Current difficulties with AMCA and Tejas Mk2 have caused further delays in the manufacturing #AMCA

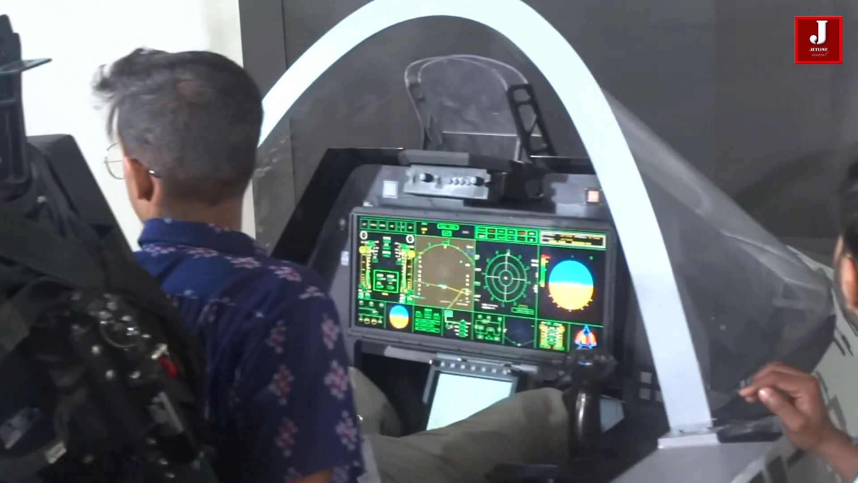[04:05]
Some of the top elements of this aircraft, like its instrument clusters and body cockpit designs that are equipped with the touchscreen and voice command capabilities, were displayed at Aero India 2023.